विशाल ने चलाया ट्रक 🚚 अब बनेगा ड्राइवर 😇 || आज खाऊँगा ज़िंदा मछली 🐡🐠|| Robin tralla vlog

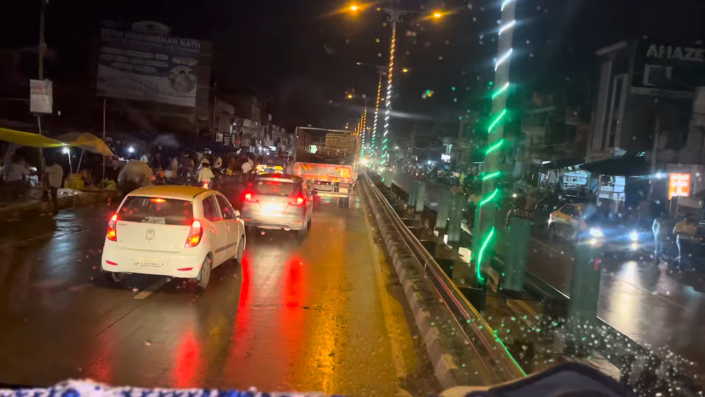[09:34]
अब इधर कितनी तगड़ी सिटी लग रही है, देखो लग रही ना खतरनाक, और दिखा देता हूँ और खतरनाक कर देता हूँ इधर।
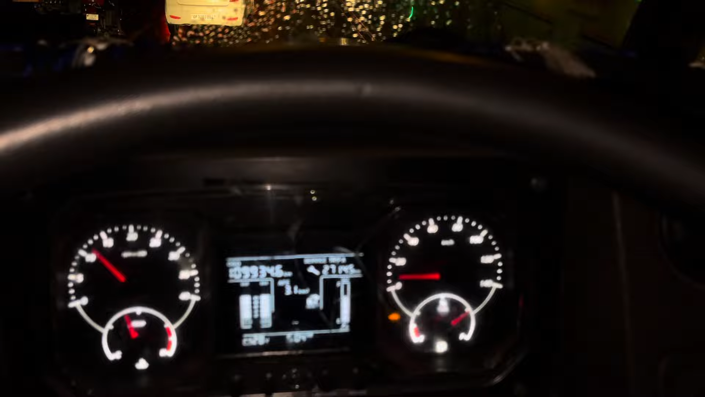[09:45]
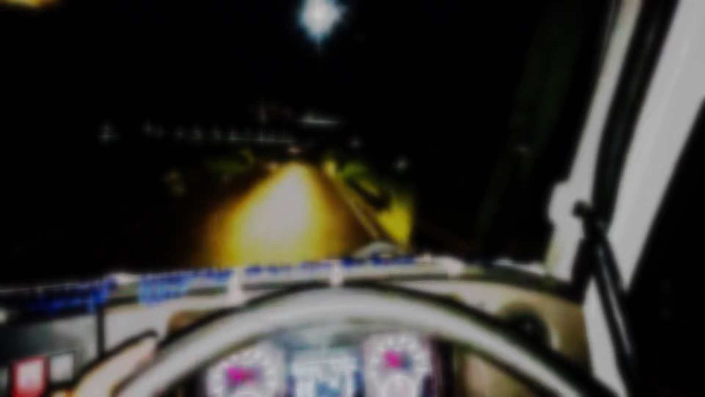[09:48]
आपका विजिट कर गया लखनऊ बाईपास,
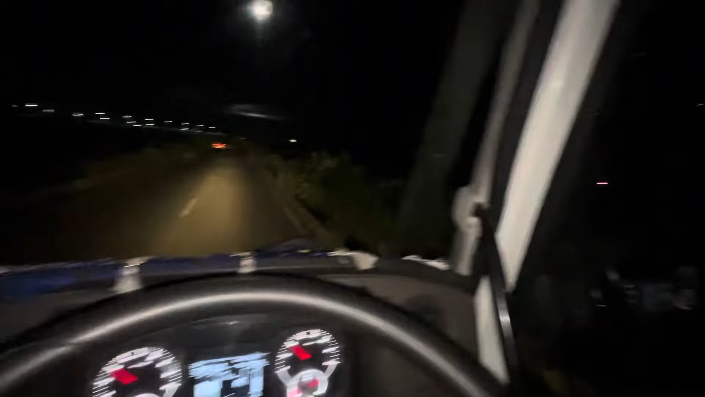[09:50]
ये बड़ी बड़ी बिल्डिंग है, वह कहाँ लगा ली भैया गाड़ी, यहाँ क्या चल रहा है, डांसिंग कार, वो एंकर डांसिंग कार थी दोस्तों,
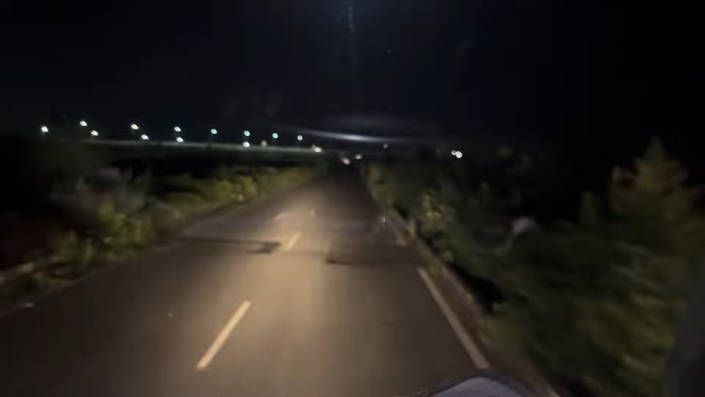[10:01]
ये तो डांसिंग कार को इसको पसंद है, रोड में पों कर रहा है यार पीछे से, पता कैसा आदमी है।
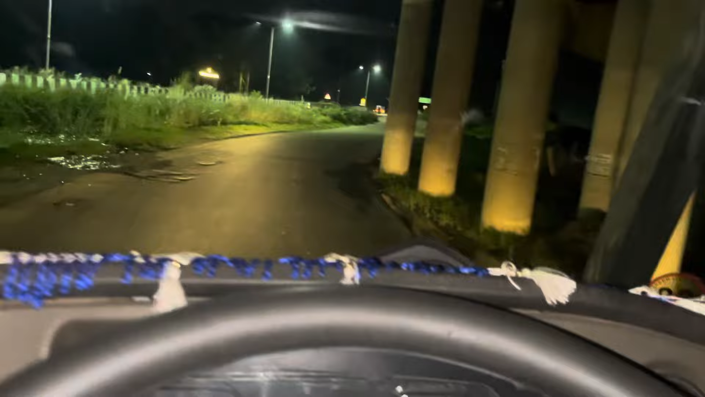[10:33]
और ठीक है। और स्पीड में बिल्कुल मत जाए वहाँ, क्योंकि इधर से भी अब हाईवे चालू हो गया, पता लगा था हम स्पीड में जा रहे हीरो की तरह, डिजुम हो गया।
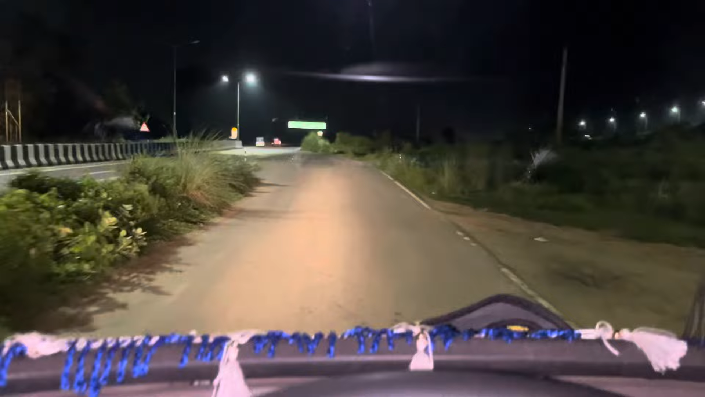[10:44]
गाड़ी तो नहीं आ रही भाई लौंडे, जान दो देखो ये हाईवे चालू हो गया वाला, कभी हीरो की तरह और जीरो की तरह चले जाओ ठीक है भाई। इन चीज़ों पर फोकस, अरे मेरे पिछवाड़े में घुसा लिया ऐसा कर। और भाई यहाँ से अयोध्या है 133 किलोमीटर और लखनऊ 32 दिखा रहा भैया, बाराबंकी 26। हम भी बोर्ड देख लो भाई,
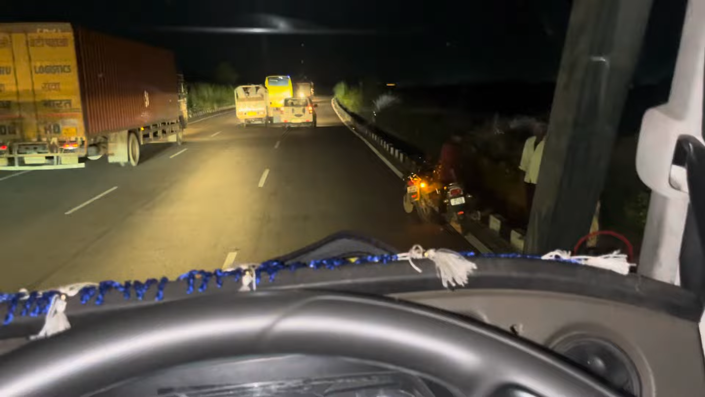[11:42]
बाईपास पे आपके भाई ने ले लिया ब्रेक, अब ब्रेक क्यों लिए, क्योंकि भाई यहाँ चलाएगा विशाल गाड़ी, थोड़ा आराम कर लूँगा यार।
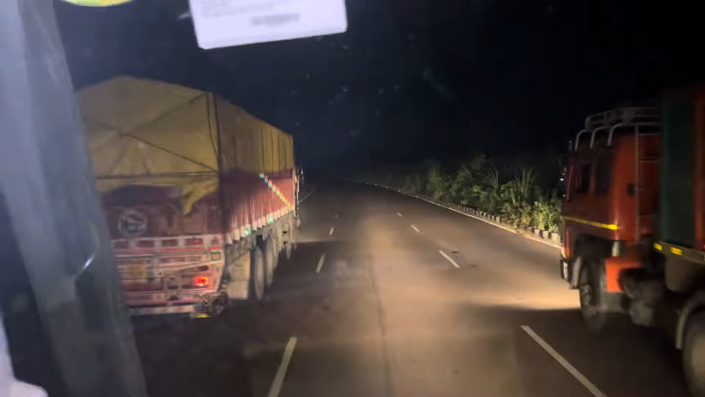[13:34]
रे, सॉरी देख क्या 22 टायर और 18 टायर, वो 12 टायर आ गया सामने, आ गया हमारे फ्लाई ओवर।